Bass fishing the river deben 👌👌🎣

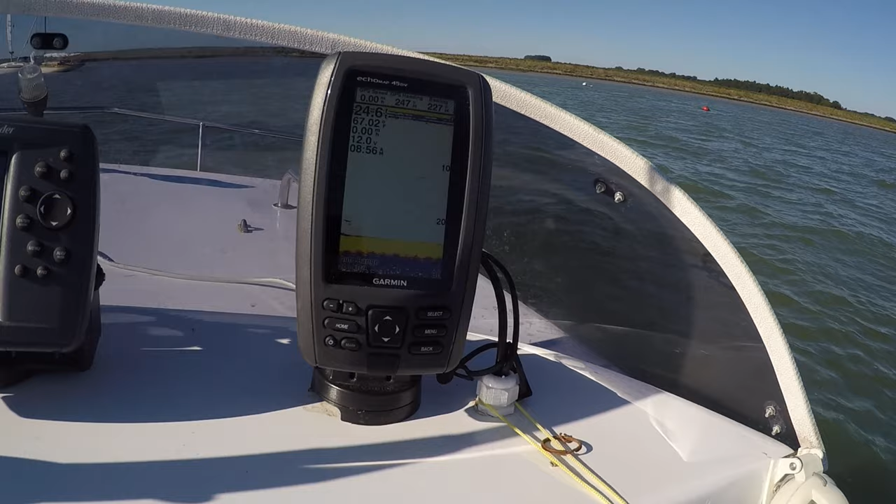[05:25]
fish finder not now now i'll start bloody video on it but yeah happy days you're catching
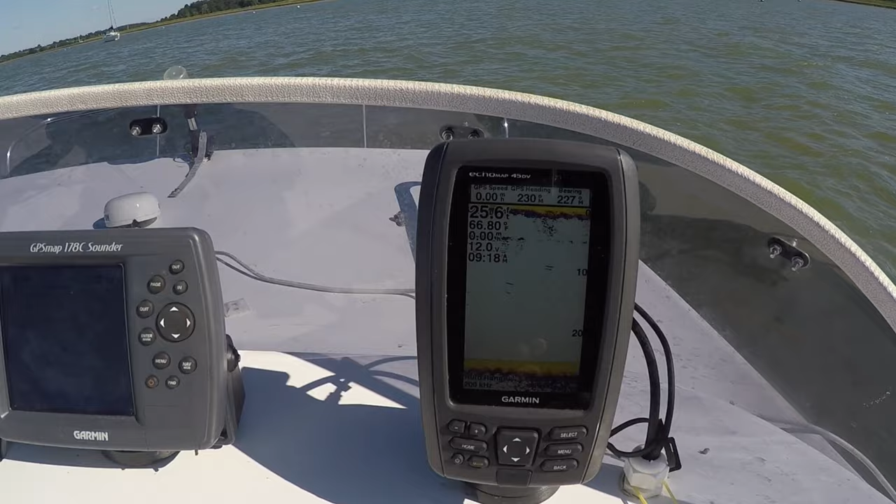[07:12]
there's lots of loads of little markings loads of little marks some of the seaweed obviously but yeah there's plenty of fish coming through but they're coming through in shoals so